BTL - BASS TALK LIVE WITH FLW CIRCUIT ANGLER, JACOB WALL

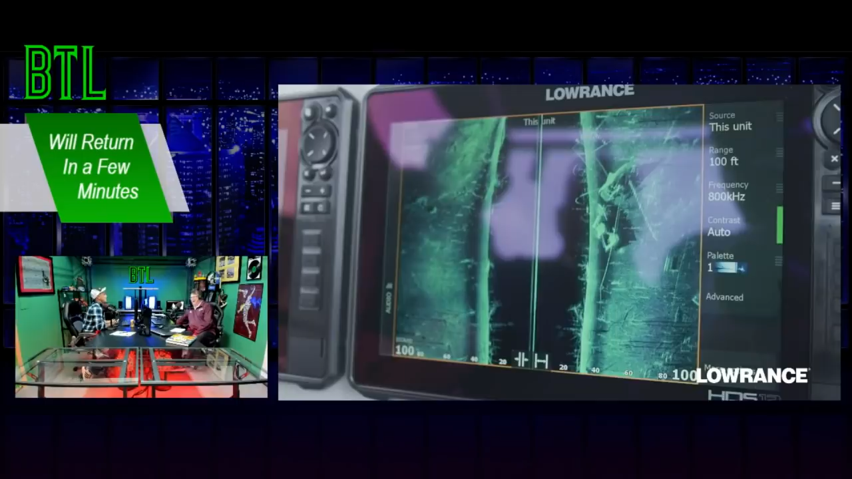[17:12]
Time to build the ultimate fish finding system with live sight sonar.
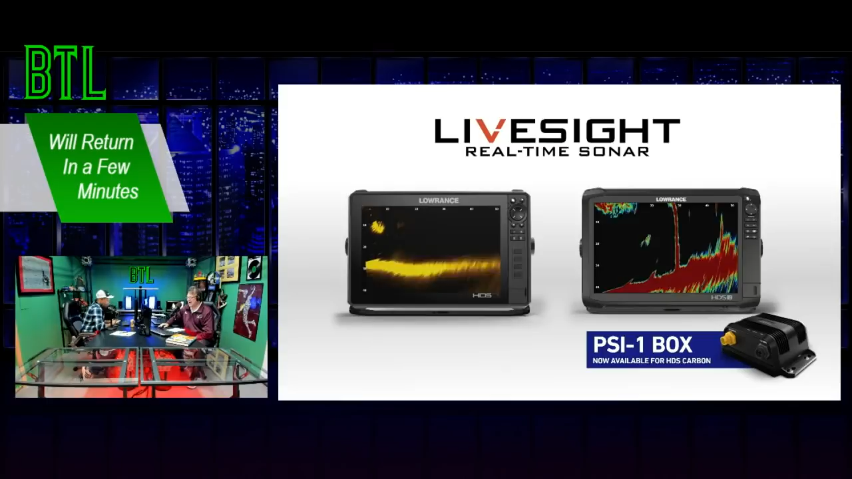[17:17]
See what your lure is doing in real time.
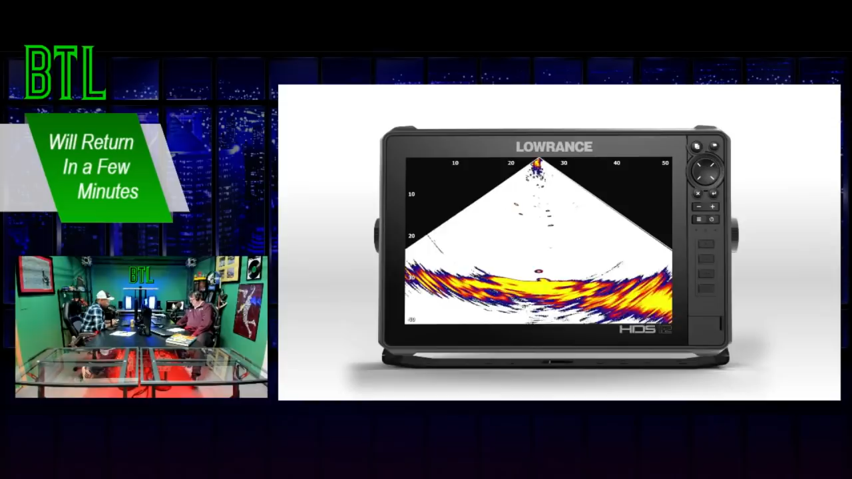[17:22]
Watch fish strike as it happens. See for yourself. Take the live sight sonar 30-day challenge.